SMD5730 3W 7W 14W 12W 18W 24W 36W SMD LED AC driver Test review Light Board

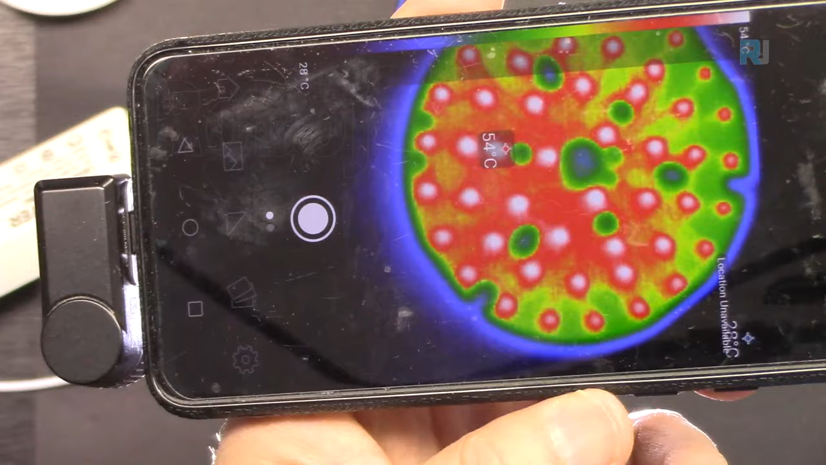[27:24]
On screen: spot 54°C
It's 53 degrees Celsius right now, because as time passes, it will get hotter. Let's turn it around and look at the back.
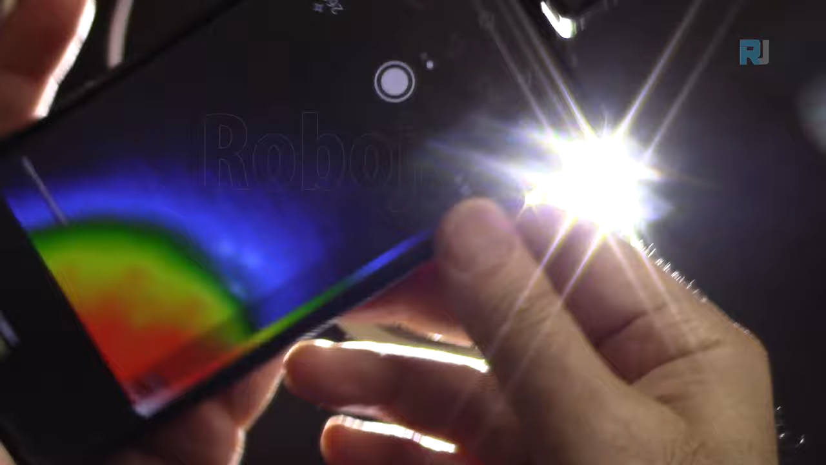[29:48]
Let's put it this way. So it's 61 degrees Celsius right now.
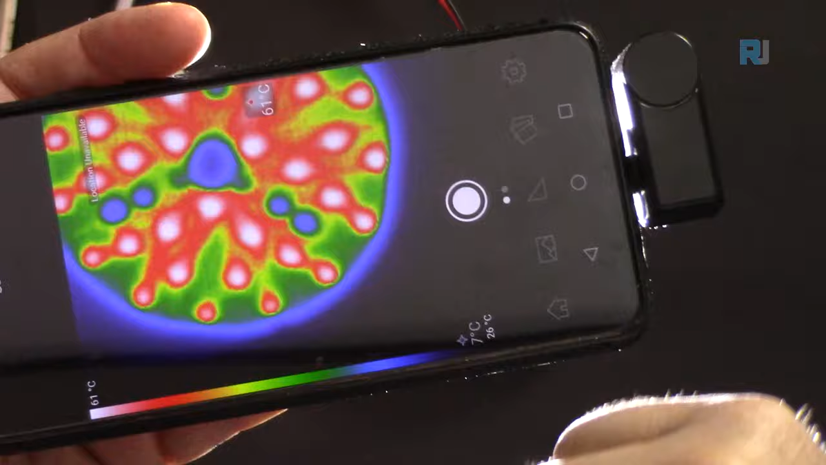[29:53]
On screen: scale top 61°C
Let's turn it around. Let's see from this side.
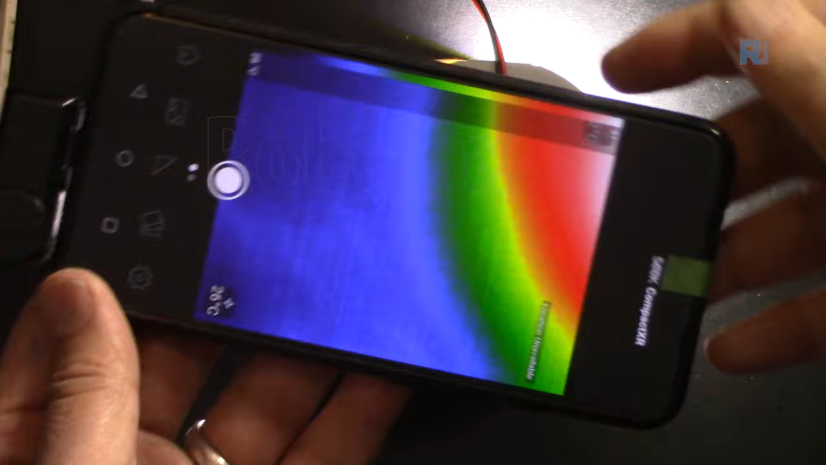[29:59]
46.
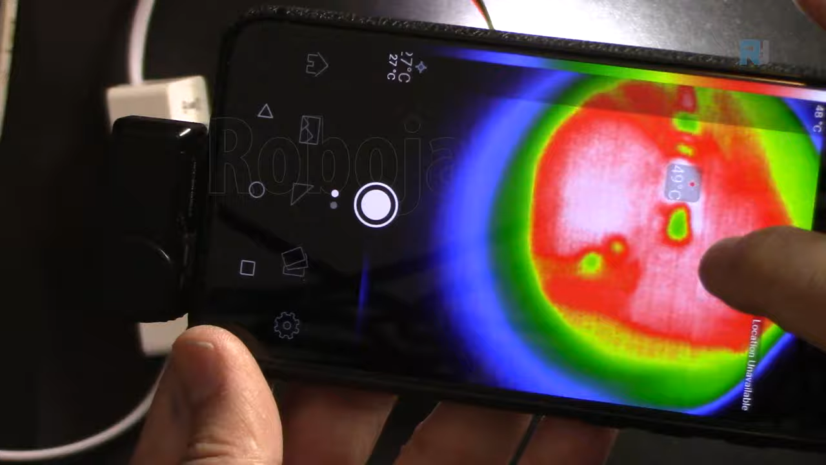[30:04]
So this side is cooler. The current shows 2.4.
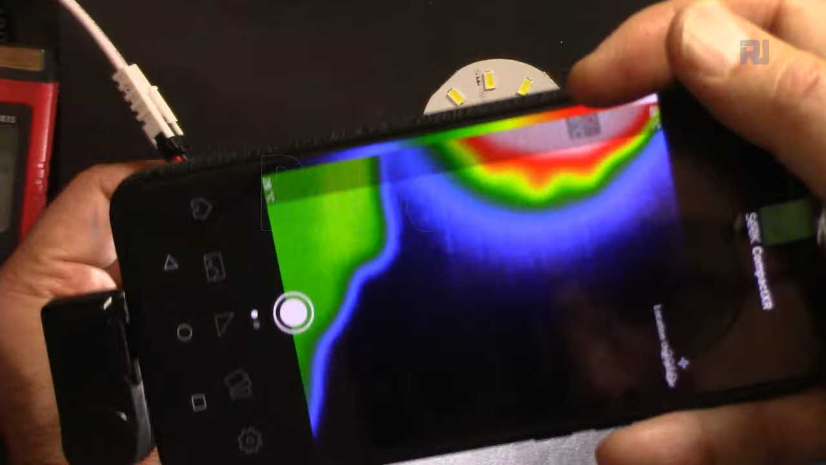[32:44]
48 degrees Celsius. And at the front, let's see if this heat up.
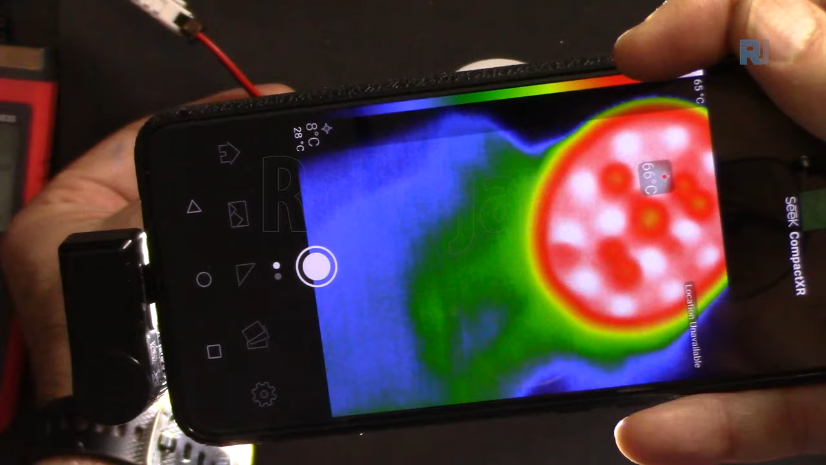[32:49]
On screen: spot 66°C, scale top 65°C
66 degrees Celsius. Let's measure the voltage.